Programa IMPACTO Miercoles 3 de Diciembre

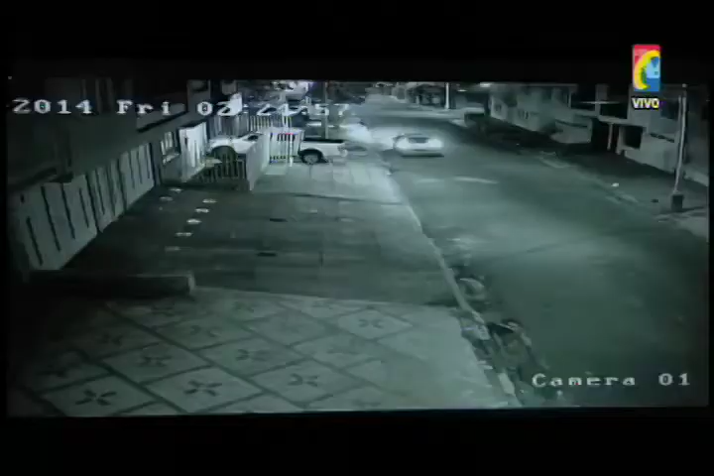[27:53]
El hecho se presentó en la calle 17 con carrera 28 y en estas imágenes captadas por una cámara de seguridad, se puede apreciar cuando el sujeto está subiendo por una pared.